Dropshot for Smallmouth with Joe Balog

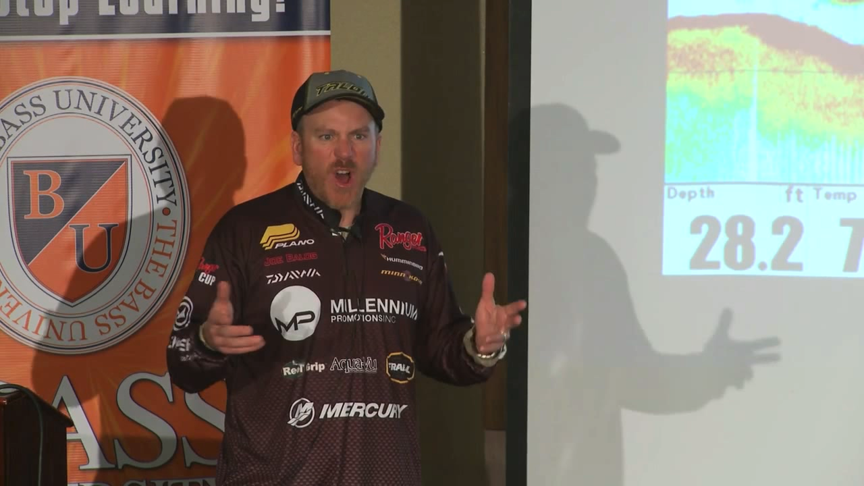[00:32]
On screen: depth 28.2 ft
Yes, especially August going into September, late summer, and you get low oxygen in the water, and they become tough to catch, and then a drop shot.
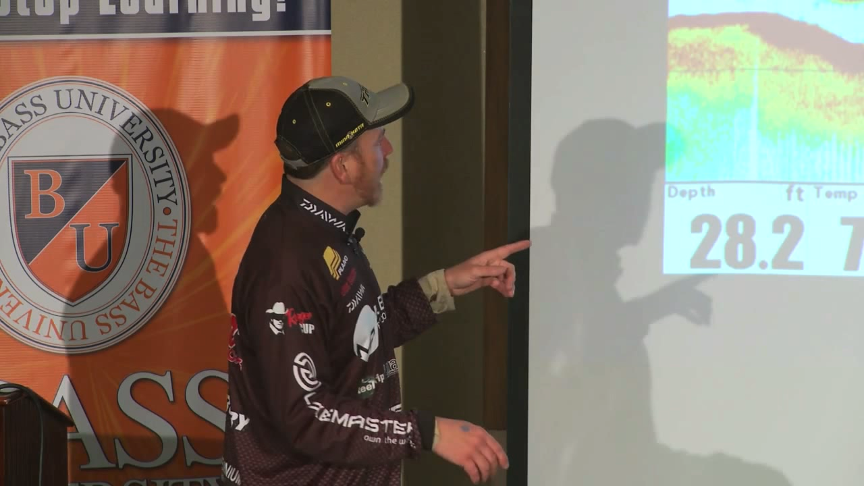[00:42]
The other thing you've got to remember about it and why we rely on it in these situations, like this. This is actual, you know, hummingbird graph imagery from my depth finder a couple years ago.
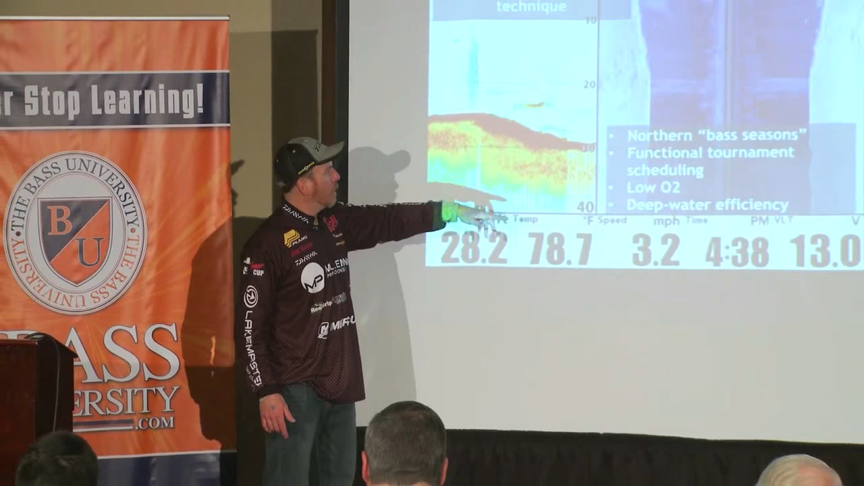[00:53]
On screen: water 78.7°F, speed 3.2 mph
If you look at this, it's pretty obvious we're coming out of, it's 28.2.
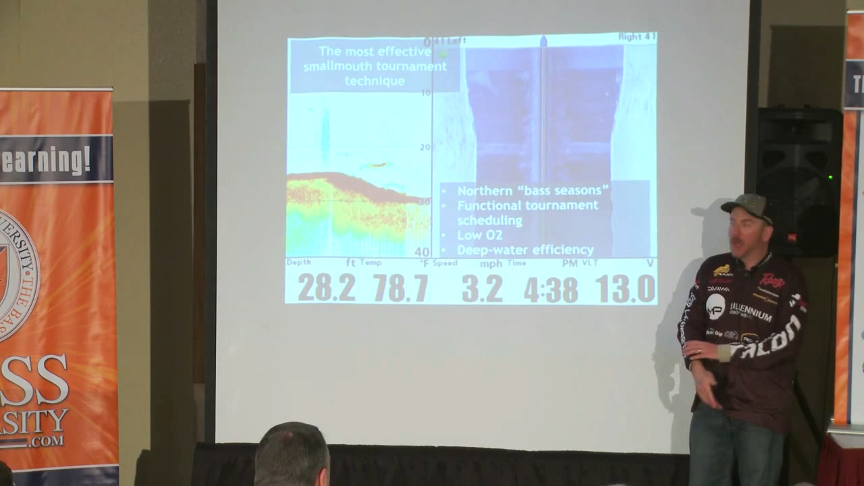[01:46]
On screen: depth 28.2 ft, water 78.7°F, speed 3.2 mph
And that's where the fish live.